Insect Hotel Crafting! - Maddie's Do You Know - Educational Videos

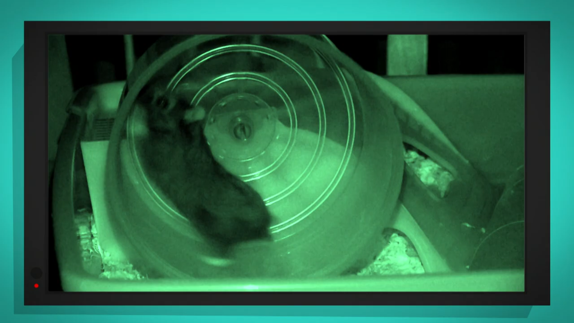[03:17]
Look at his little feet Spinning the wheel round and round and round He's going really fast, isn't he?
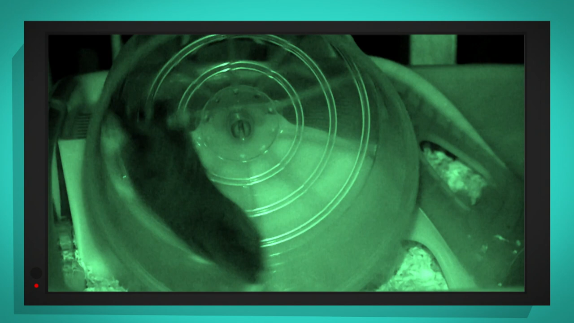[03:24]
Listen to the sound the wheel makes Oh, is he had enough?
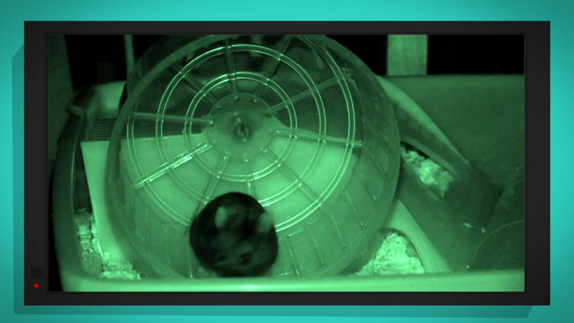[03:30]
No, he's still going Well done, Herbert
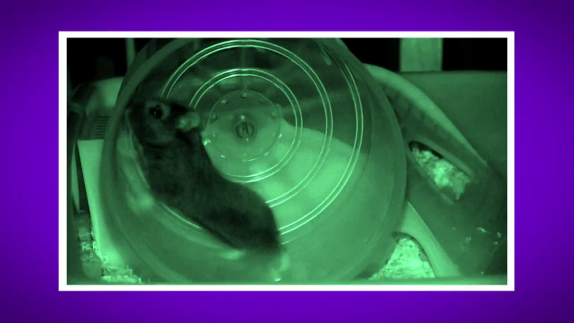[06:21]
Did you hear the sound of Herbert scurrying along the running track?